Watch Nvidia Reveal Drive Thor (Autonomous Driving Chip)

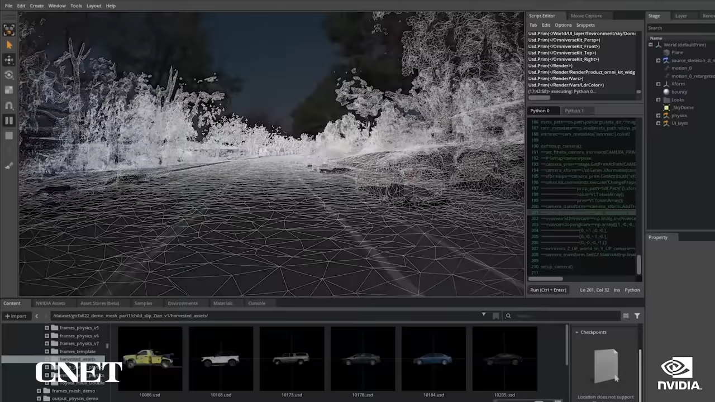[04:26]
Using NVIDIA Drive Map, we can place dynamic objects, such as vehicles,